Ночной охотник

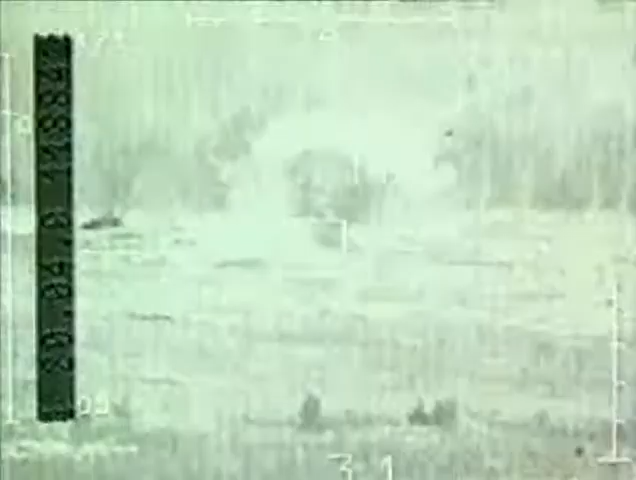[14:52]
Он должен внешнюю обстановку воспринимать в масштабе один к одному, чтобы не потерять просто пространственную ориентировку.
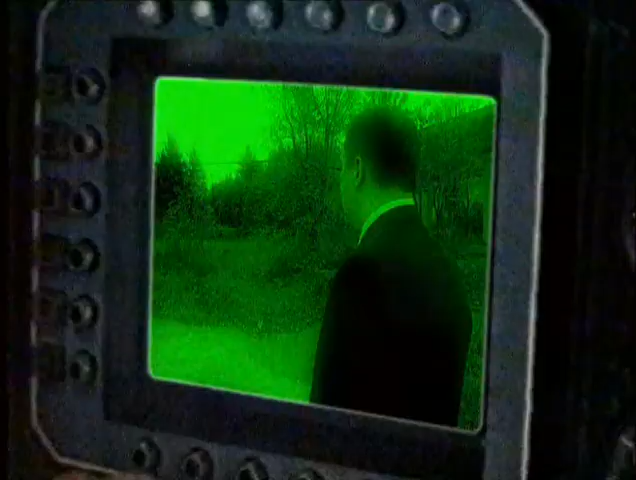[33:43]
С помощью тепловизора ночью в густом лесу человека видно на расстоянии 6,5 километров.